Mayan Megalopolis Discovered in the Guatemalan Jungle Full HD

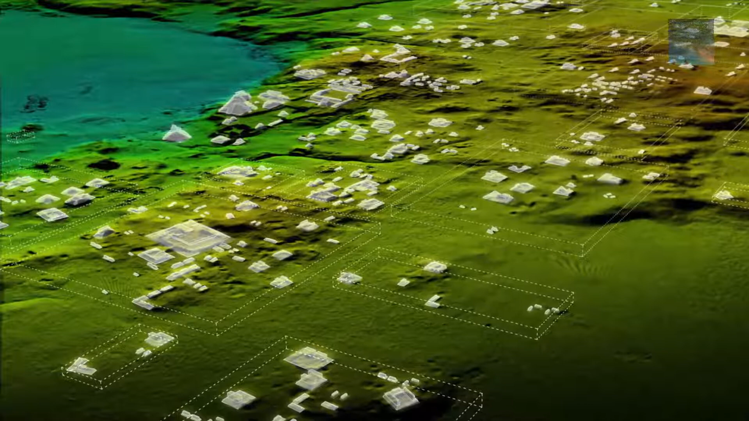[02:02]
interconnected than most mayan specialists had supposed described as magic by some archaeologists lidar is unveiling archaeological finds invisible to the naked eye the results suggest that central america supported an advanced civilization that was at its peak thousands of years ago more comparable to sophisticated cultures such as
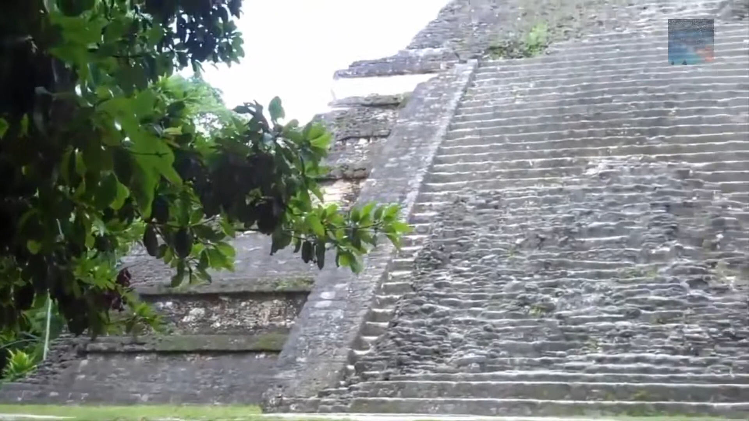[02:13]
ancient greece or china than the scattered and sparsely populated city states that ground-based research had long suggested in addition to hundreds of previously unknown structures the images show raised highways connected urban centers and quarries
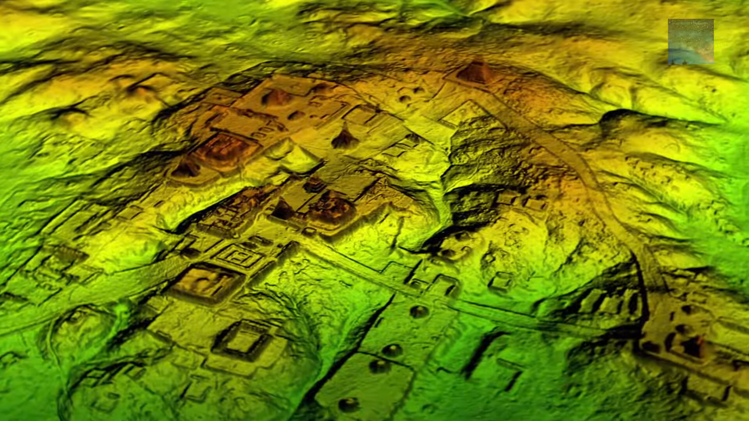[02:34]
complex irrigation and terracing systems supported intensive agriculture capable of feeding masses of workers who dramatically reshaped the landscape even canals
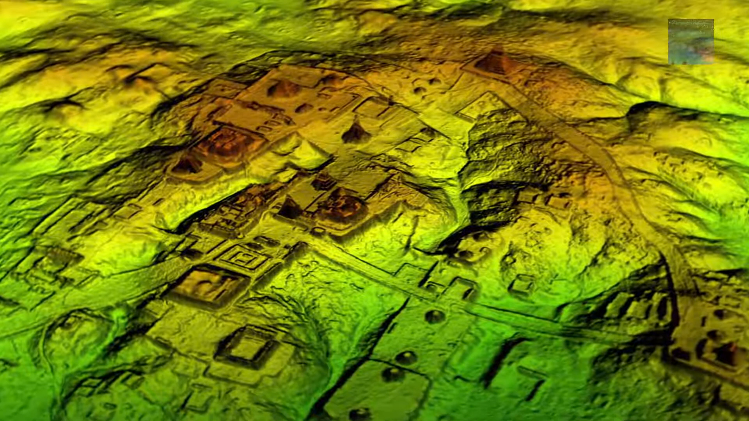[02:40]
and fortified militarized zones it's off the scale guys the
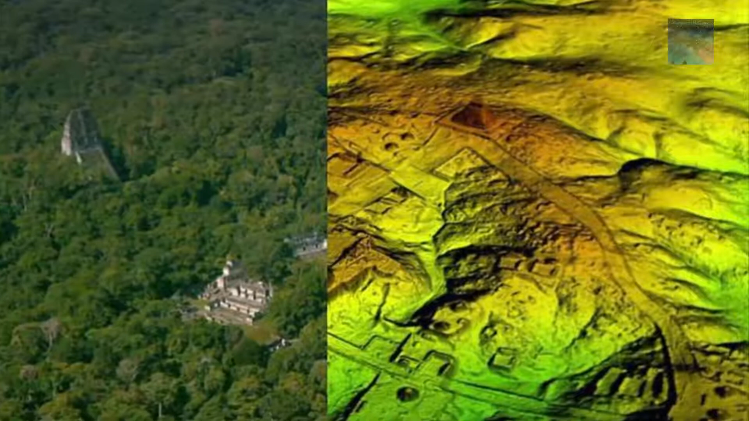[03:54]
amount of structures found here would suggest there was around half the entire population of europe at the time living in an area around the size of italy researchers plan to investigate the area over three years it spans over five thousand square miles so who knows what ancient treasures and mysteries have yet to be uncovered we